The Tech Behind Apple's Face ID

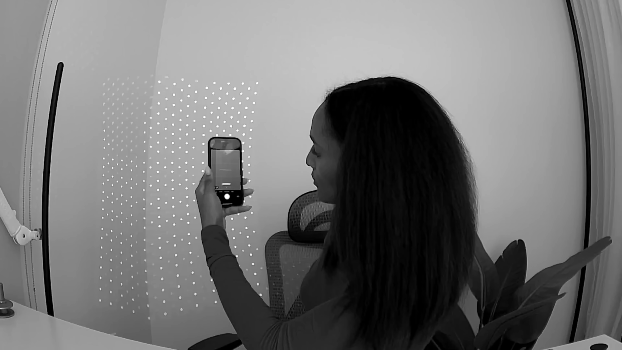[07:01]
LIDAR, which is short for light detection and ranging, works by emitting infrared light pulses and measuring the time it takes for the light to be reflected off of a surface in return.